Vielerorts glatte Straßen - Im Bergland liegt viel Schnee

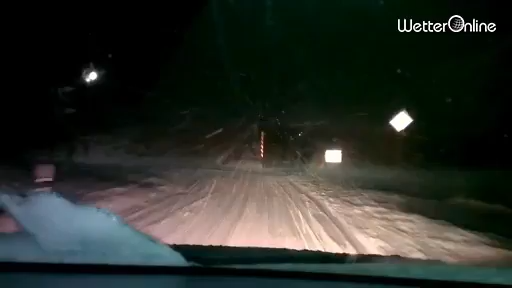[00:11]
Nicht alle Straßen sind geräumt und daher kann es vielerorts nach wie vor gefährlich glatt sein. Schnee und Glätte machen vor allem im Bergland vielen zu schaffen. Dort kommen die Räumdienste nicht so schnell nach, da teils starker Wind den frisch gefallenen Schnee immer wieder auf die Straßen weht.
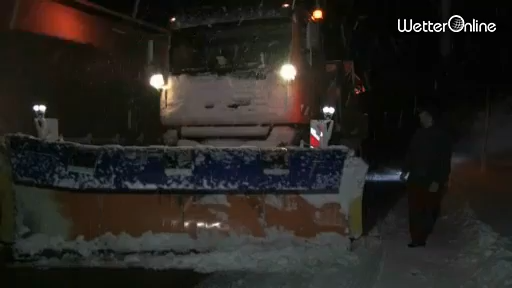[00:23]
Größere Behinderungen im Straßenverkehr sind die Folge.
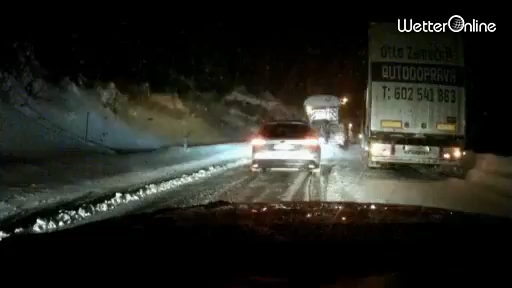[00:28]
Vor allem LKWs geraten an Steigungen schnell ins Rutschen oder bleiben sogar im Schnee stecken, so wie hier im Südschwarzwald.